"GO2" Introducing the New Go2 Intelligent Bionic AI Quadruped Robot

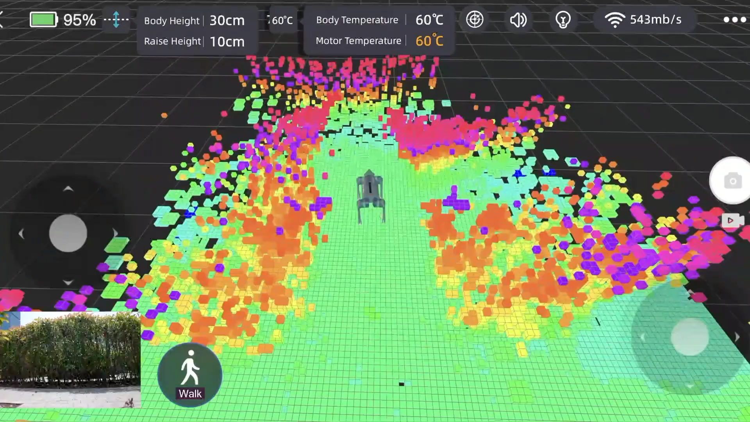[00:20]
Our super-recognition system powered by 4D Litter Level 1 technology equips the Go-To robot with unparalleled perception,